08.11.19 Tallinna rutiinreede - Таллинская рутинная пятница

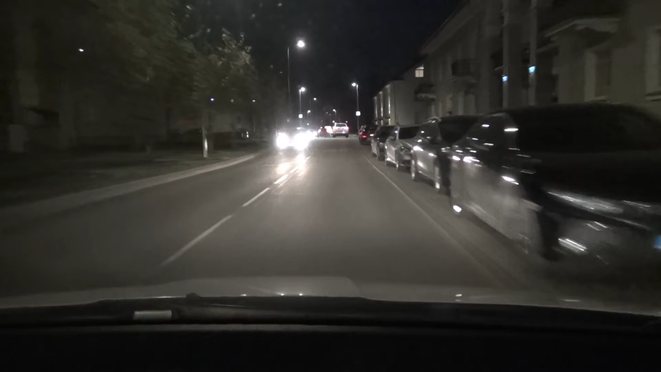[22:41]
Полностью уже, можно считать, выходной. Еду уже по своим личным делам. Еду за ребенком в район Пыхья. Часто мы там бываем.
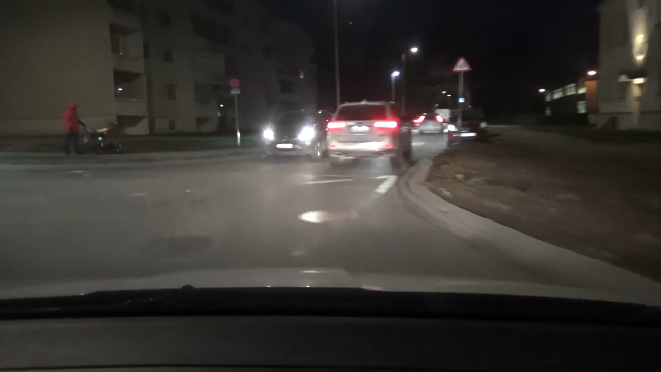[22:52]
Сейчас я попробую здесь как-то объехать все.
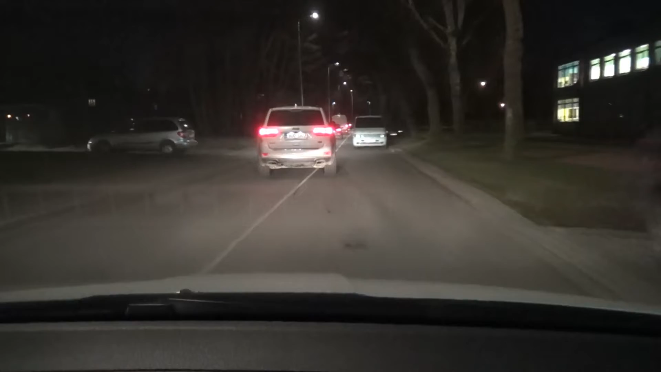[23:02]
Не знаю, почему это пищание постоянно, как бы заводишь машину, начинаешь двигаться, а он говорит, что в аутсайд он, ну, холодно, а к чему этот знак, я не знаю. Вот смотрите, машины здесь паркуются и сплошная. Вот как здесь ехать? Я еду по встречке, еще и сплошная, и там еще поворачивают. Ну давайте, проезжайте, что вы там?
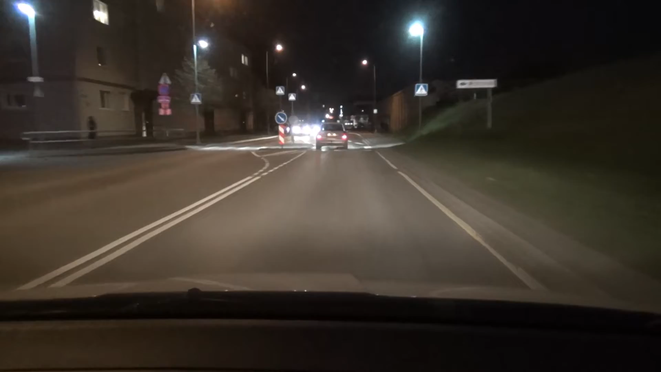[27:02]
Уже сто раз говорил, наверное, вот когда едешь в такой темноте, реально, я ничего не вижу. Надо сидеть заранее. Хожу, я примерно представляю, где пешеходные переходы, я притормаживаю. Но, скажем, если человек не местный, очень сложно. Как всегда, левый ряд и правый ряд. Левый ряд то, что мне надо прямо ехать, правый мне не надо. Но бывает такое, что левый ряд хочет повернуть чем налево, тебе приходится стоять,
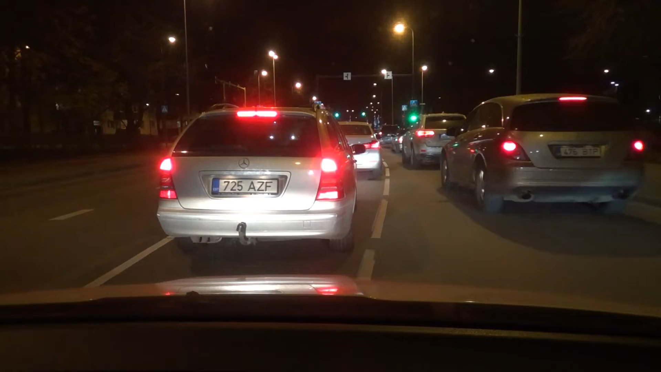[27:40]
Ну, как тут сейчас получилось? Лотерея как, прошла, не прошла? Все, супер, все поехали прямо. Кристина, торговый центр Кристины подсвечивается, уже такой горит. Вообще, да, все, смотрите, на столбах уже новогодние включили подсветку. Новогоднюю, ну праздничную, давайте так скажем, не новогоднюю, рождественскую, вот так, рождественскую будет правильнее.
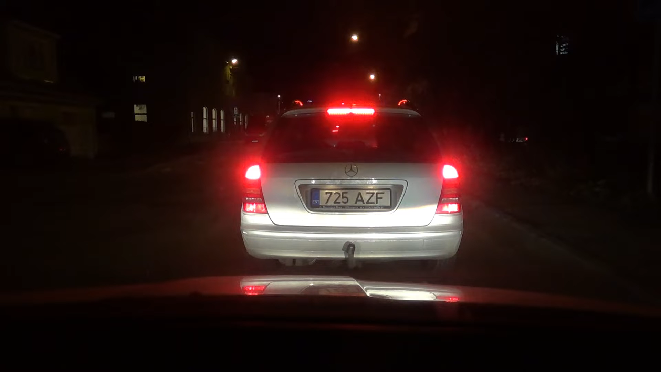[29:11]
Хотя в любом случае, где-то, наверное, уже без 10-6, без 5-6, ну хотя, может быть, и в 6 часов, воспитатели сами пытаются связаться с родителями. Ну, слава богу, вот на... Я такого не видел, чтобы там в полицию звонили, все-таки все успевают. Но люди разные бывают, разные ситуации тоже могут быть. Смотрите, стоим, зеленый свет горит, мы не двигаемся. Уже иногда бывает там красный, вот уже зеленый моргает, только-только пошла движуха.
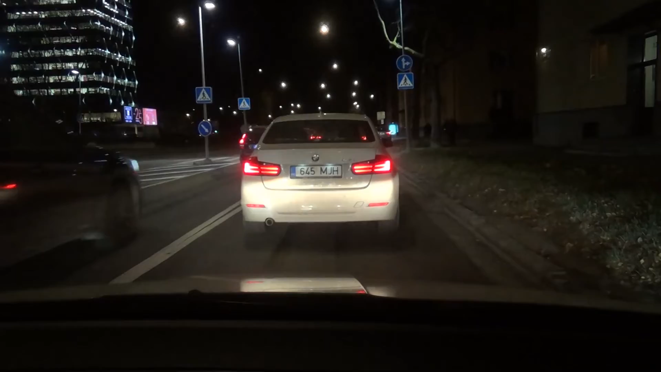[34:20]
Реальность. Лучше так скажу, реальность. Пешеходные переходы у нас неврегулируемо подсвечиваются у нас этими LED-лампочками. ради интереса, может быть, заедем сюда во дворик и я посмотрю, как там освещается. По четвереньке сейчас еще и дворик освещаться будет.
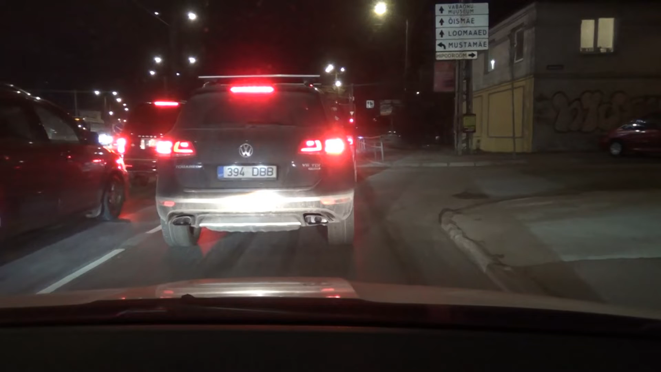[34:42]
Вот с правой стороны дворик, хочу заехать туда. Но, как всегда, приходится ждать. Кстати говоря, сегодня, я не знаю, поехал в сторону своего района, поэтому движение более-менее так нормальное. Вчера я ездил, в среду я ездил в центр через мост виадукта Пернуманта и в сторону космоса. Я уже говорил сегодня об этом. Там такая пробка жесткая была.
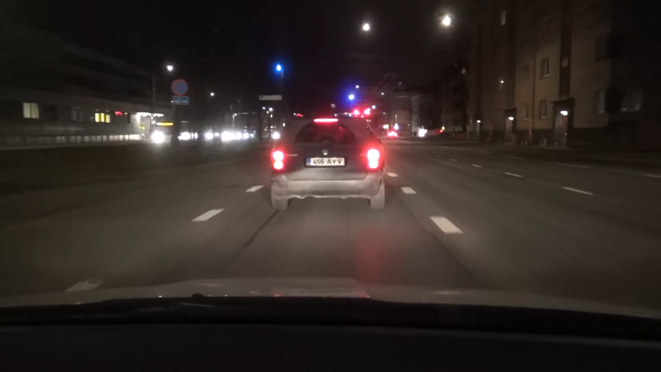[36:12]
Кстати говоря, а вот здесь я уже вижу такая... Свет этих, как его, прожекторов или фонарей особо не достают. Но зато там прожектор, не прожектор, а подъезды подсвечиваются. Здесь уже видно, что намного темнее. Но опять же, нет такого ощущения, что ничего не видно. Все равно все видно. Видно асфальт, я вижу отсюда.
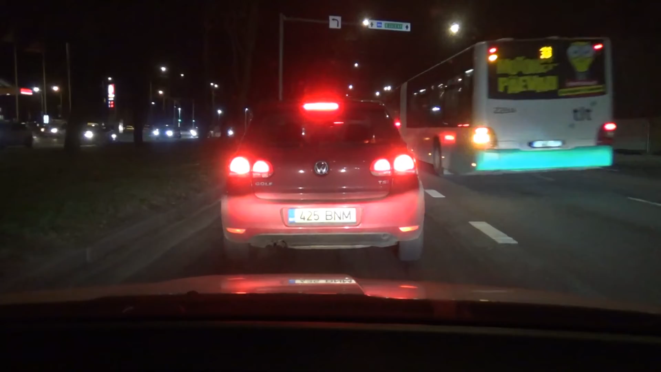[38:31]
Ёх ты. Вы смотрите, что творит, а? По правой стороне вот это пожарная часть. Я как-то обращал на это внимание. Ого, это тоже. Чуть аварии не было, видели, да? Затормозил как. Вот точно так же я сделал себе аварию. Так вот, пожарная часть была. Там мы решили, по-моему, какие-то квартиры делать. Интересно, башню оставят или нет?
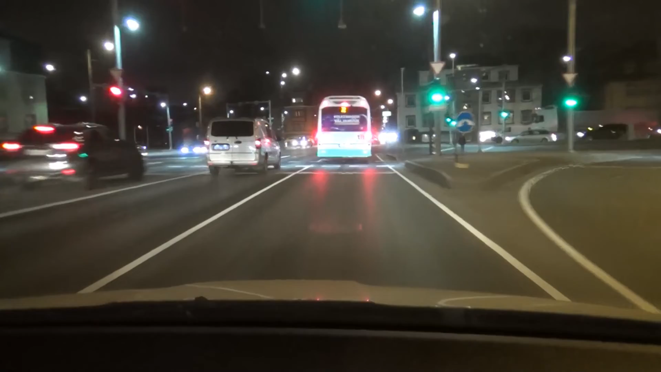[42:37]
А вот куда ломанулся этот микроавтобус, он будет переходить, сужаться вот сюда, и, ну, в мой.
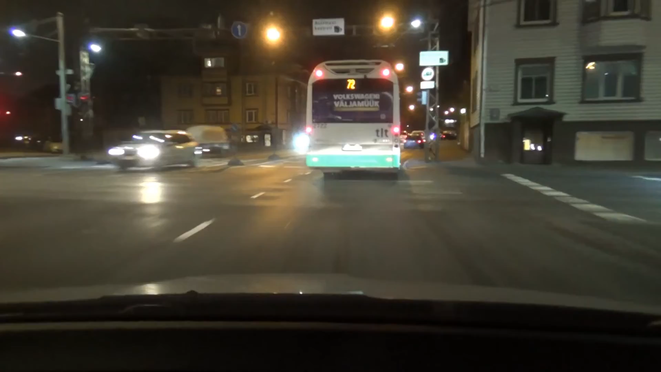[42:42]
И эти, как все гонят, чтобы быстрее, быстрее, быстрее опередить. Спешка такая. Мы с вами, кстати, ехали по встречке в садик.
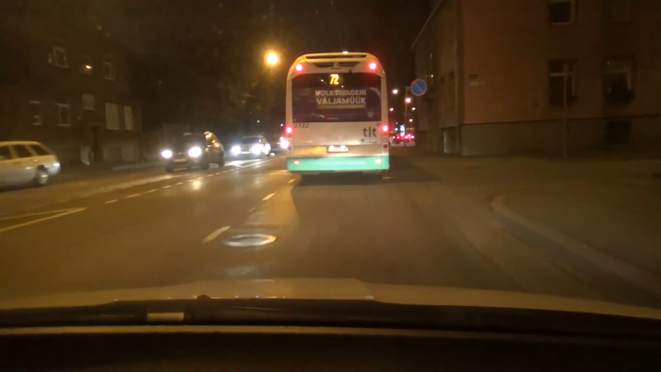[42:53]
А здесь видно, видите, какой хвост красный. Аж что-то до той деревни. Хочется посмотреть, интересно, украсили чем-нибудь улицу Сыпрузе, да, ну... В нем ехал, видно, не было. Сейчас заодно посмотрим, будет ли там эти снежинки гореть или нет. Что у вас в садике было интересно сегодня? Сегодня был английский. Английский язык? Да. Кстати, слушай, скажи такую вещь. Сколько у вас воспитателей? 4, да? Да.